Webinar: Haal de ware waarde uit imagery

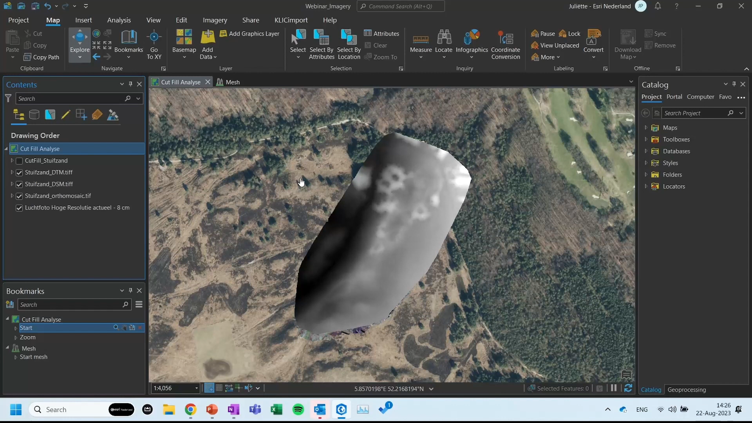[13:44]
Dus hoeveel kuub zand heb ik nodig om dit gat bijvoorbeeld op te vullen, maar ook hoeveel vrachtwagens heb ik nodig om bepaalde grond weer af te voeren. En zo kan je dus bijvoorbeeld je faalkosten verminderen. Als we dan naar de resultaten gaan kijken van de cut-fill-analyse,
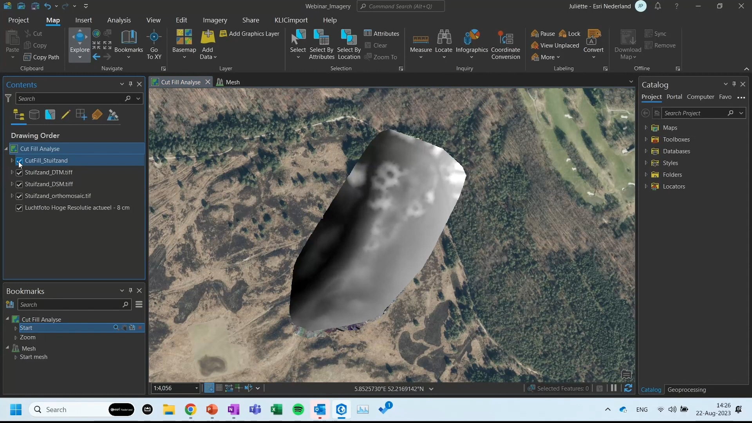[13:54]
dan zien we hier eigenlijk een grijs gebied en wat rode vlekken. En die rode vlekken zijn eigenlijk de gaten die gevuld zijn. Dus dat is waar een zogenoemde fill is uitgevoerd.
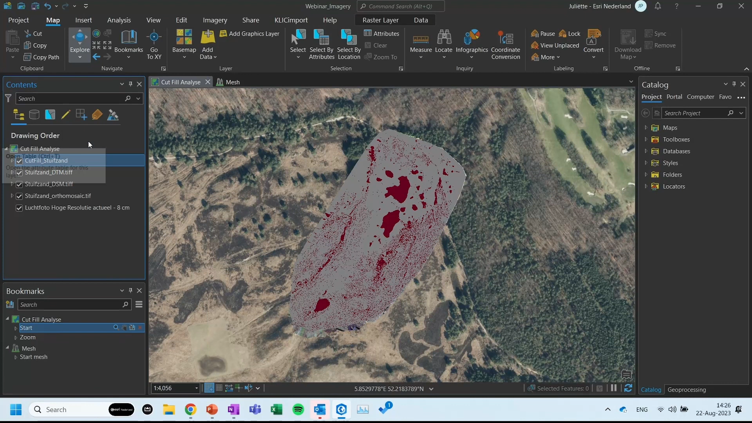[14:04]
Ik bekijk de tabel. En ik heb de tabel gesorteerd op het volume. Het volume is in vierkante meters.
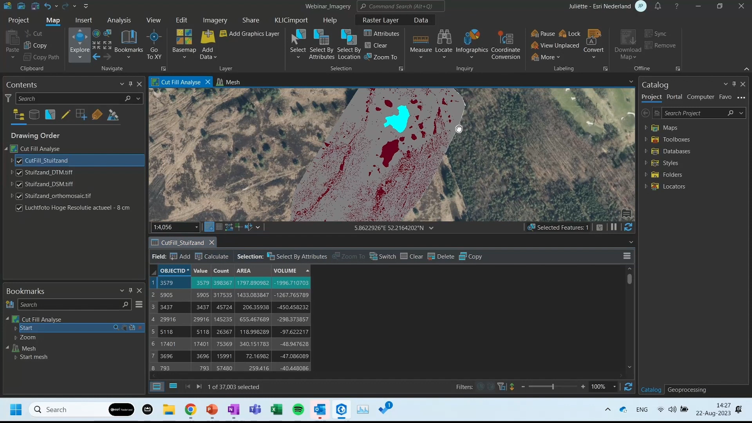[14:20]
Dan zien we dat als ik de bovenste pak, dus het grootste volume, dat we dan kijken naar het grootste gat blijkbaar. En daar hebben we bijna 2000 kuub zand voor nodig om die dus eigenlijk egaal te krijgen met de rest van de omgeving. Nou, we kunnen dat ook nog heel eventjes bekijken via de mesh.
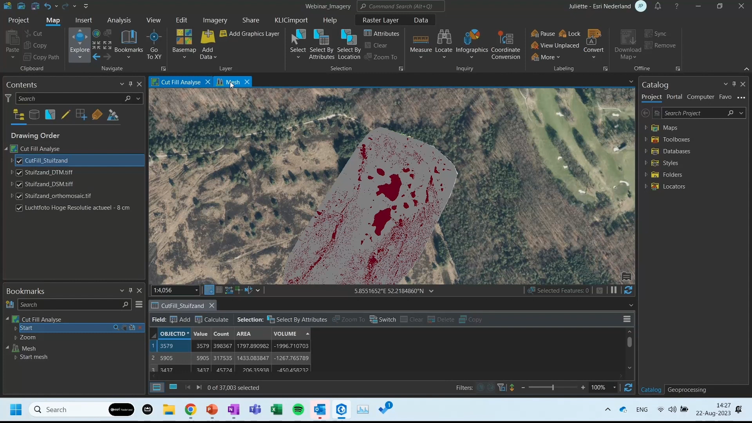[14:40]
De mesh is een omgeving, ook gegenereerd op basis van deze drone data. En het lijkt een beetje alsof je er bent.
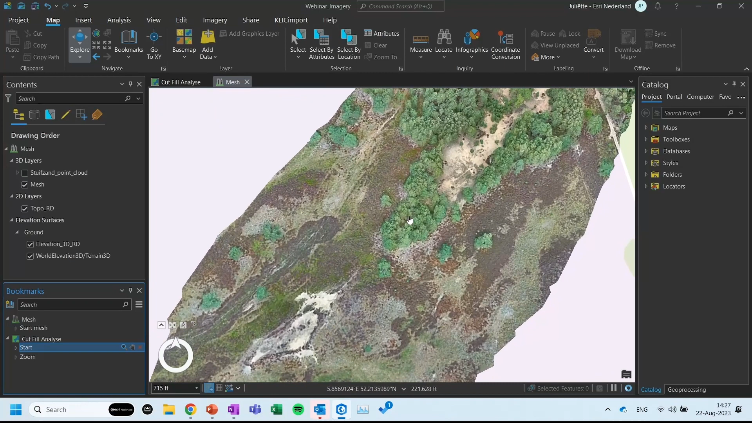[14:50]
Dus dat is een hartstikke mooie visualisatie.
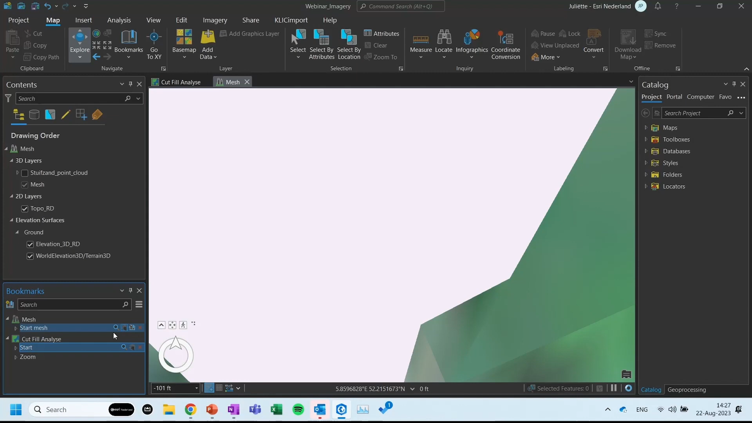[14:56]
En we pakken hem even weer terug naar de mesh. En we gaan via een exploratory analyse gaan we een elevation profile trekken
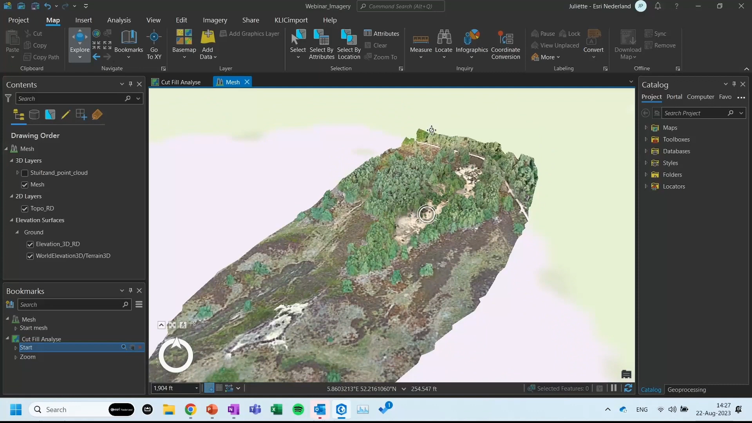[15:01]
over deze mesh heen. En als het goed is, als ik hem hier even langs die bomen trek,
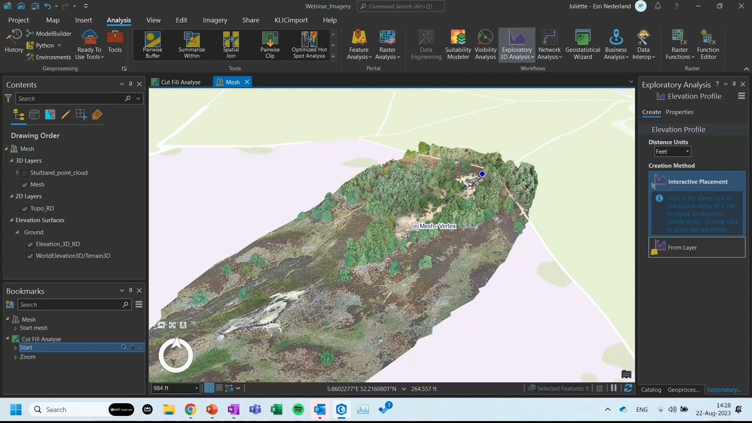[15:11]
dan zien we hieronder de profile terugkomen.
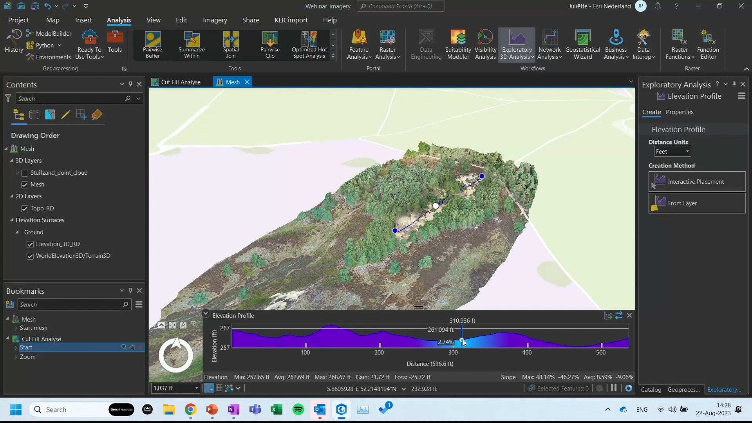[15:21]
En als je het balletje ook volgt op mijn scherm, dan zie je dat hier inderdaad twee wat grotere gaten lijken te zijn. En dat is een voorbeeld van wat je bijvoorbeeld kan doen met drone data.